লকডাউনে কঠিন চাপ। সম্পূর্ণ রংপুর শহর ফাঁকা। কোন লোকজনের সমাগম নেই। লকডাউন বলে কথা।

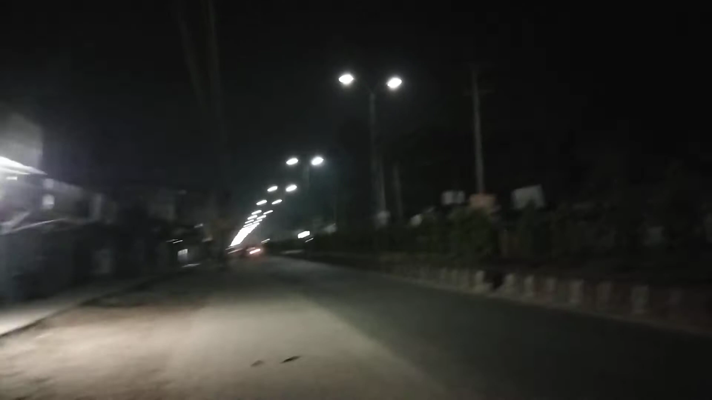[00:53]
রাস্তাঘাটে লোকজন খুবই হালকা, এখন সময় 9টা বাজে, এর মধ্যে সবকিছু ফাঁকা দেখা যাচ্ছে।